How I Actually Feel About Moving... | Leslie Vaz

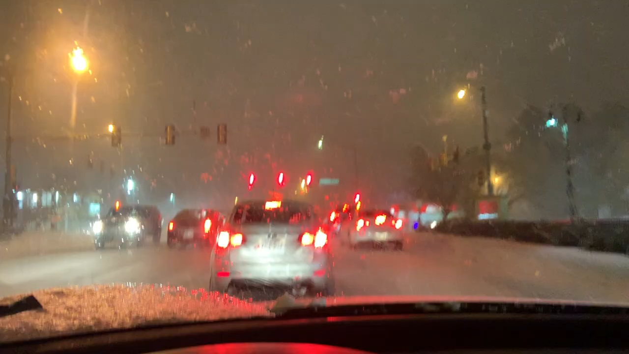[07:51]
can you guys even see the snow hey you're lucky it's not an ice storm we're supposed to get a little bit of ice okay guys